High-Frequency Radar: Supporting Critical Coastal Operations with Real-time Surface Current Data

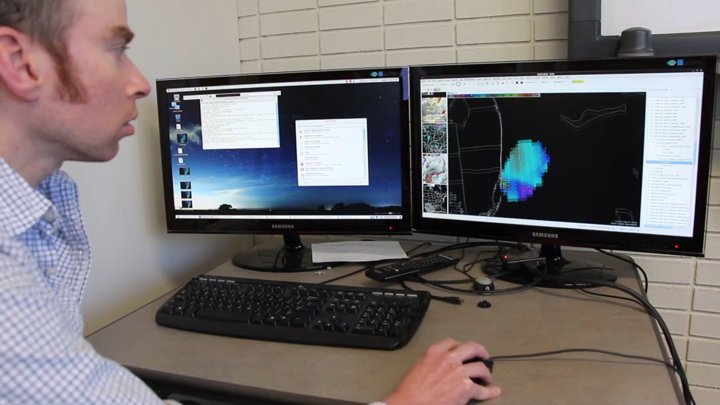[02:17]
Velocity data from the HF radar network are combined on standard grids supporting National Weather Service and U.S. Coast Guard operations, as well as oil spill monitoring.